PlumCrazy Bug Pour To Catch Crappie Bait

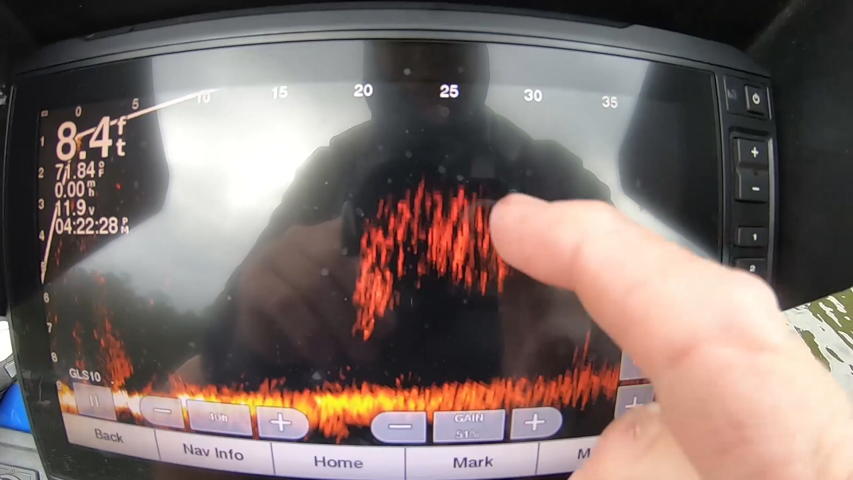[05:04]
On screen: depth 8.4 ft
the school of shad that's a fish under him see that long mark underneath them there two long marks underneath them that's a fish
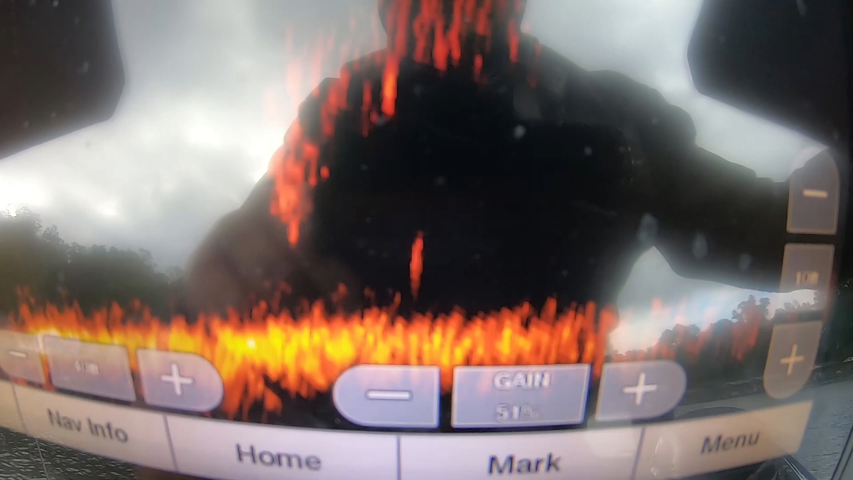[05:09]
see they're after that school shad say shad running around
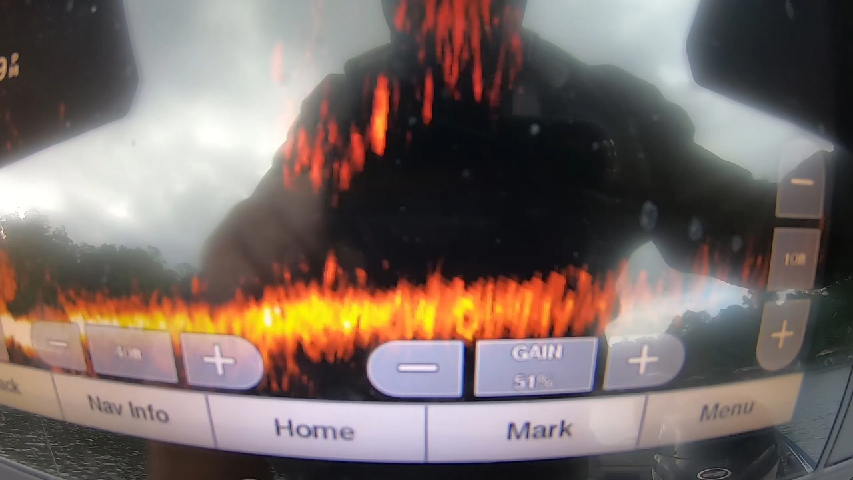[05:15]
here everywhere they're 20 feet from me all right there
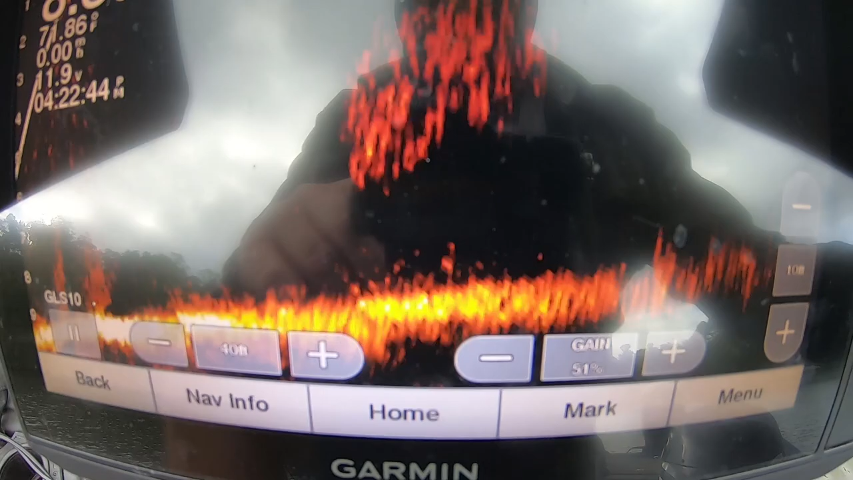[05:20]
you go you see a fish here on the bottom these flickers of fish these flickers they're fit
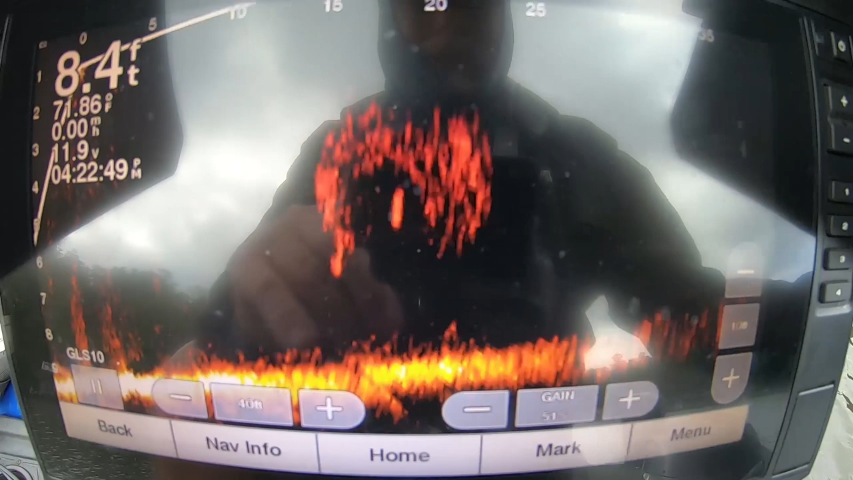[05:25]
On screen: depth 8.4 ft
so they can seem good there now fish right in the middle of minutes couple fish are in it yeah
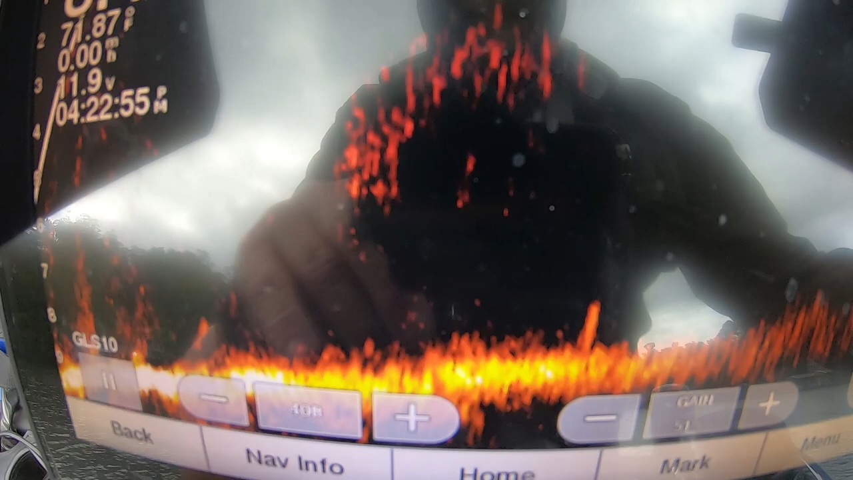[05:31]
okay look at back here those are fish fish all right that's what I'm throwing around
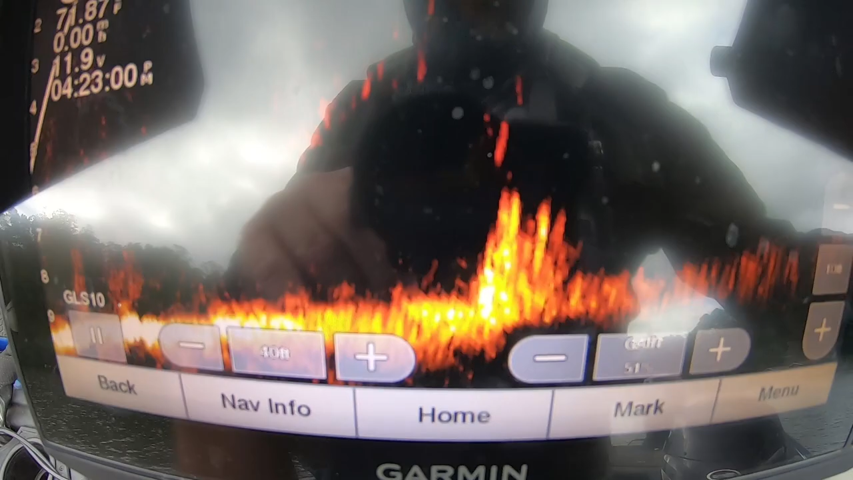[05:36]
here at see look it's little pieces of trash scattered around there's two fish hanging above it and I'm gonna throw at those those are
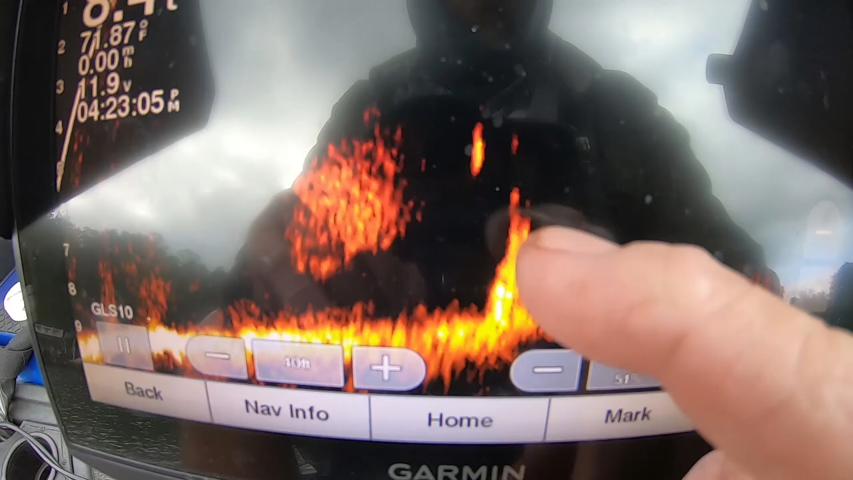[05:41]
probably crappy look at the shad close to them there all right guys we're back to the heavier head so
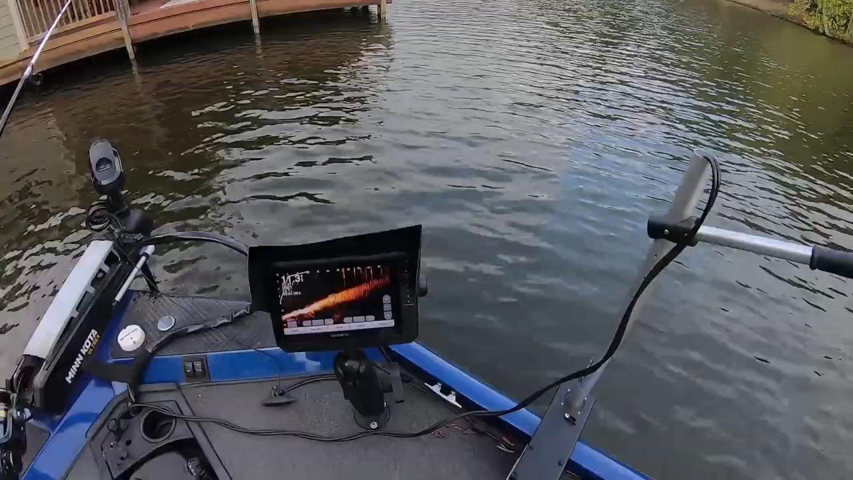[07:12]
under there let me see where I can find them all right right there they are see it's not that
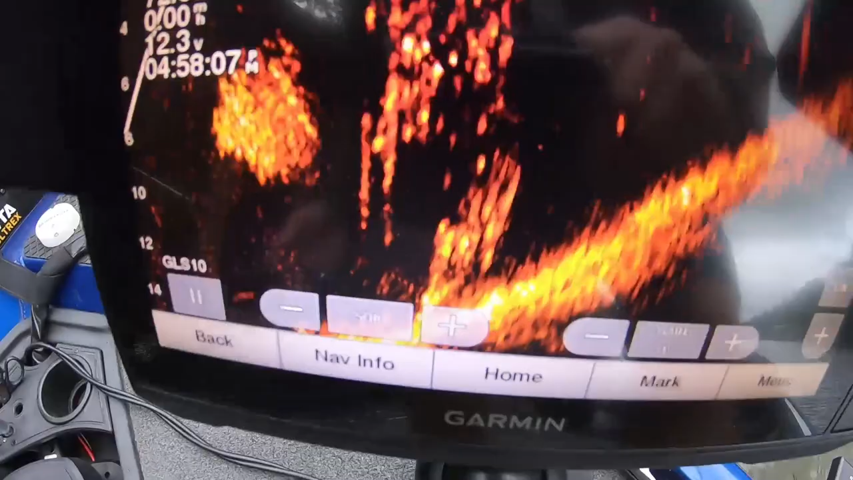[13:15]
and the wind just beat me I can tell look here here's why they're hard to find there's crappy look at the school of shad to the left crappy to the right there's a pile of crappy